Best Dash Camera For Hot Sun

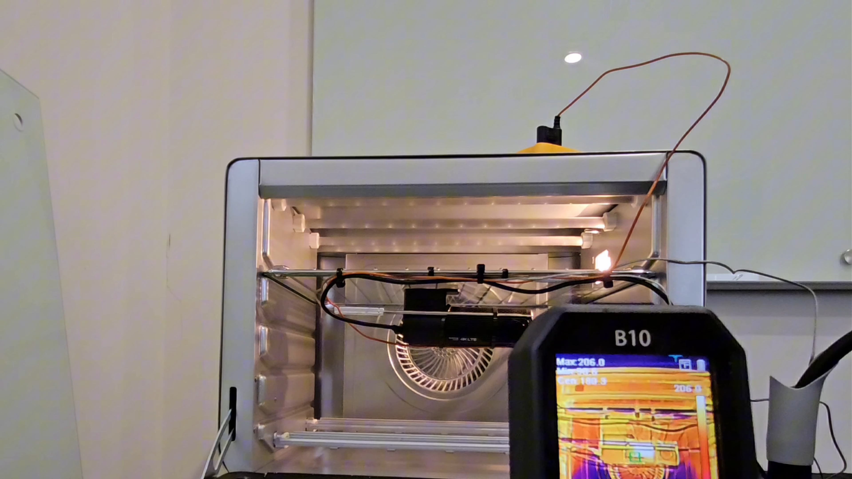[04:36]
As you can see so far, this is the unit that has handled the most heat out of the units that we've tested so far.
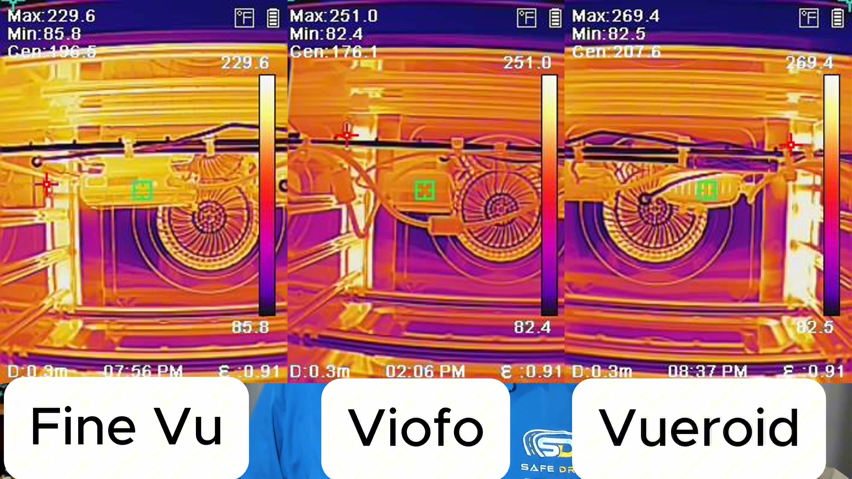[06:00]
And for that, we actually decided to kind of abandon the mission of continuously trying to get the Veroid to shut off. But here is the actual heat temperatures of the Veroid, Viofo, and FineVue. As you can see to the right, the Veroid had a max temperature of 269 degrees in the cabin. The center temperature, which is the CEN, is 207.6 degrees Fahrenheit, which is what the Veroid was measuring with our heat gun.
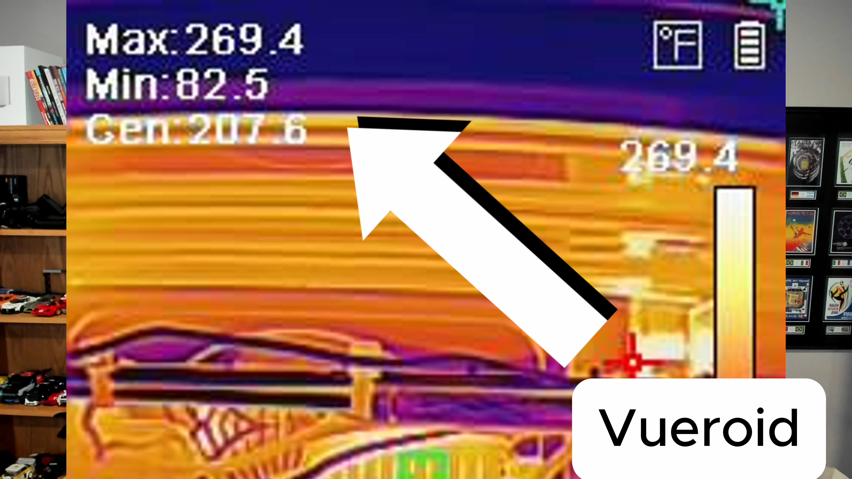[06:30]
On screen: max 269.4°F, min 82.5°F
And the min temperature with inside that cabin was 82.5 degrees. In the center is the Viofo A229 Pro. It had a max temperature of 251 degrees inside the cabin.
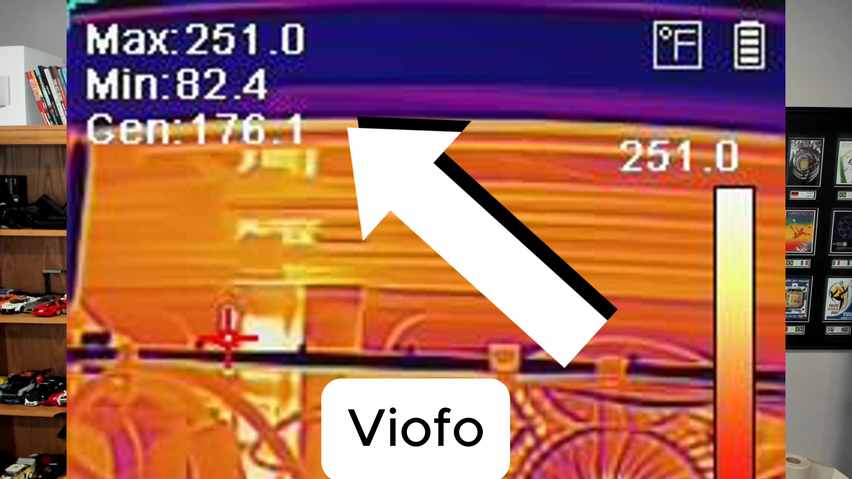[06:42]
On screen: max 251.0°F, min 82.4°F
The center temperature, which is 176.1 degrees Fahrenheit on the actual unit. When we move over to the FineVue GX4K, the max temperature inside the cabin was 229.6. And the center temperature was 196.5,
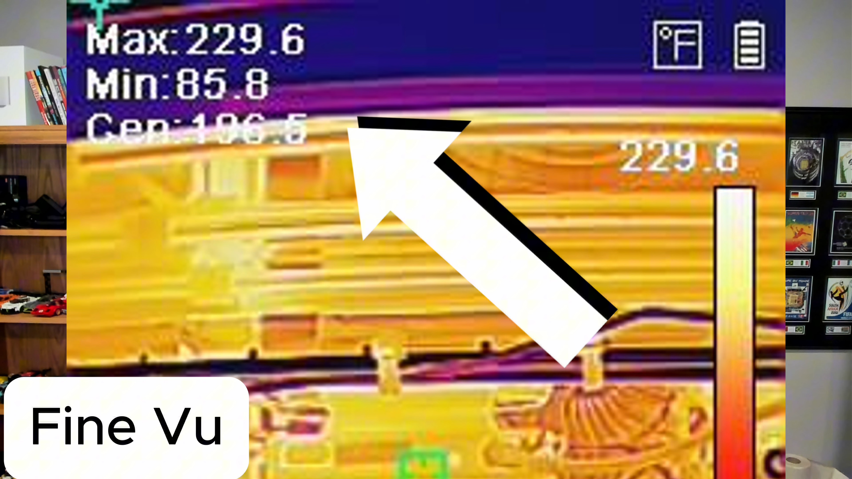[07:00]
On screen: max 229.6°F, min 85.8°F
which is basically what the FineVue was metering when it shut off.
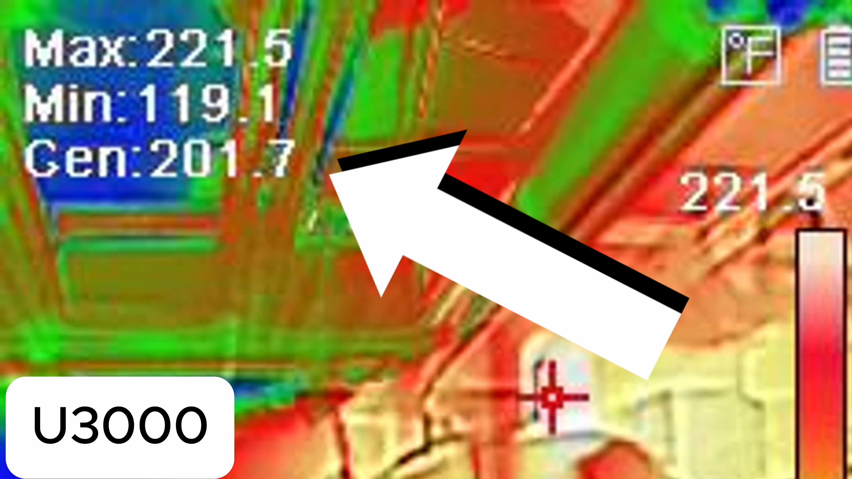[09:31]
On screen: spot 201.7°F, max 221.5°F, min 119.1°F
And the U3000 was testing at 201.7 degrees Fahrenheit. The Vantrue N4 Pro was testing at 194 degrees Fahrenheit.